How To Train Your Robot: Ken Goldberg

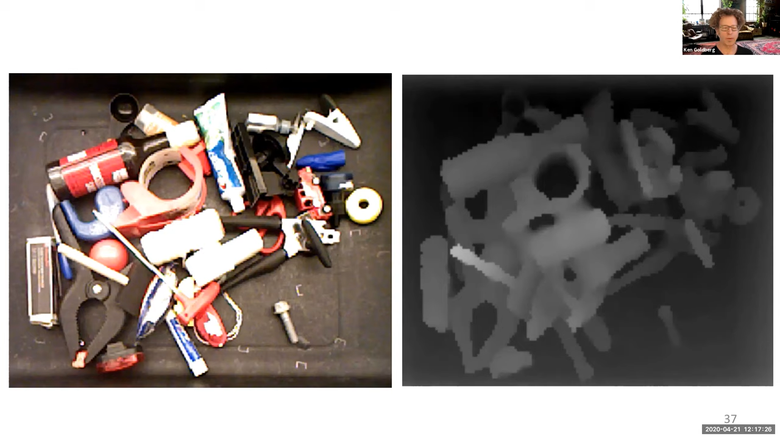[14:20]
you would see the objects but on the right this is how the LiDAR would see them and what it's showing you is a depth map as we call it it's a map of the depth of the objects so you can see when something is far away it gets dark and when it's close up it gets light so the hole in the center on the right that dark black hole corresponds to the center of the tape that you see on the left and hopefully you can see how these two things interact and so the the depth map is very powerful because it tells you